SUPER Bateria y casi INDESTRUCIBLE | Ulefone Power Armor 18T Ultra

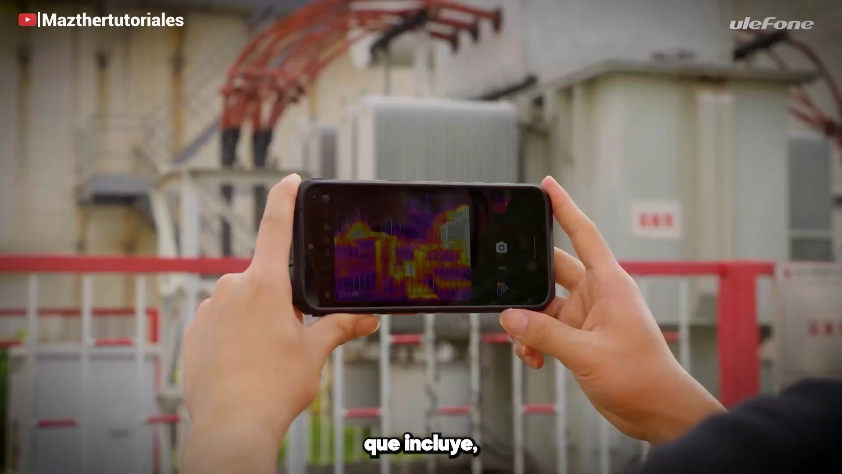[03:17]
Estamos hablando de la cámara térmica que incluye con
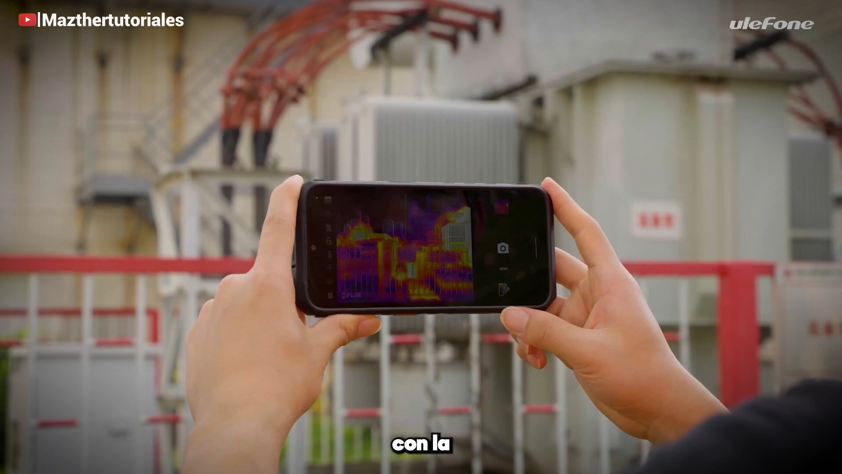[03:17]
la cual tendremos imagen
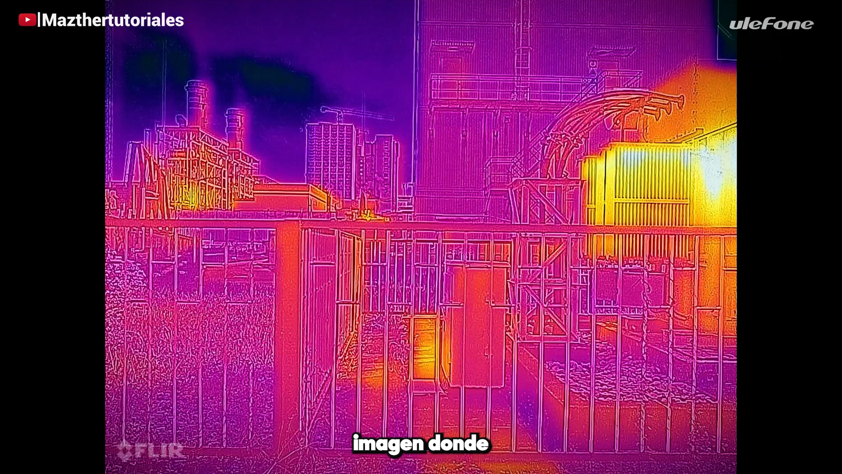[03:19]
donde está más caliente con una muy buena resolución
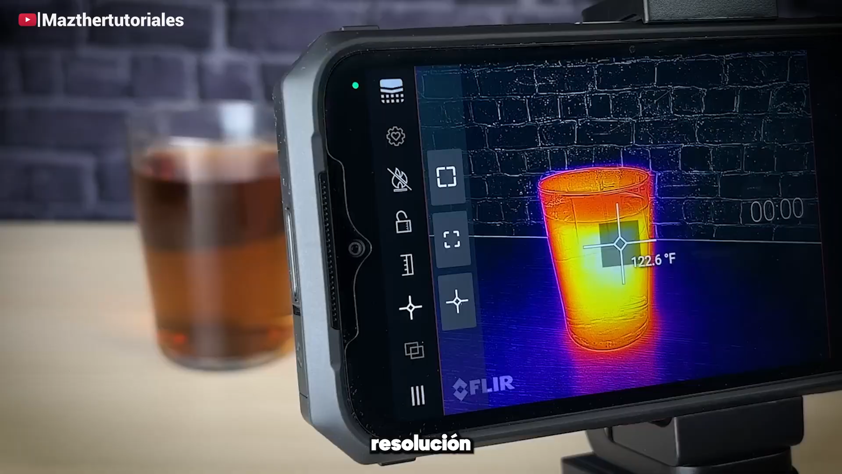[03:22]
On screen: spot 122.6°F
que detecta entre 10 grados centígrados hasta 400 grados
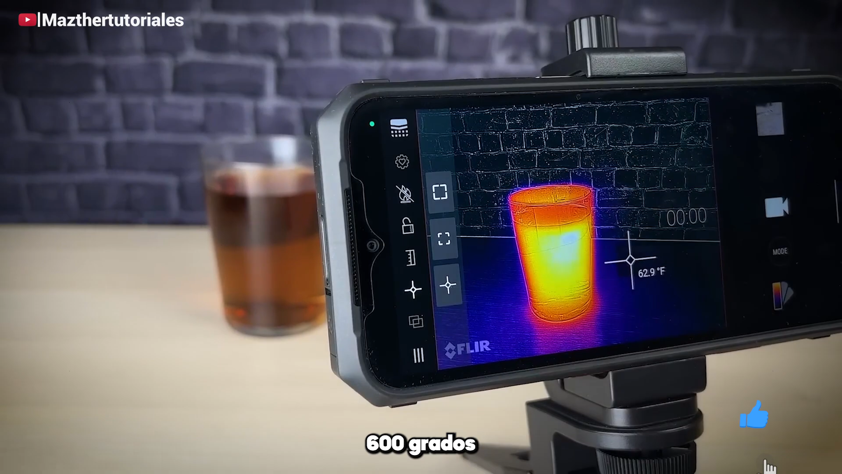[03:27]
On screen: spot 62.9°F
centígrados con una resolución de 160 por 120.
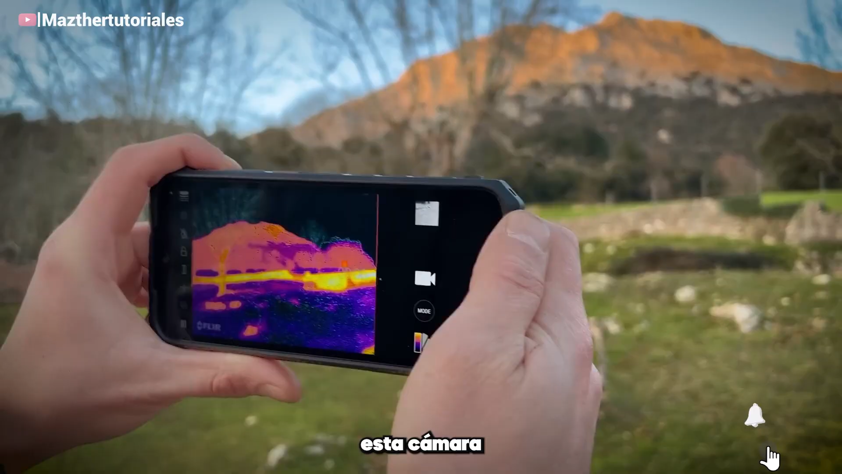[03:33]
En particular esta cámara me ha fascinado sobre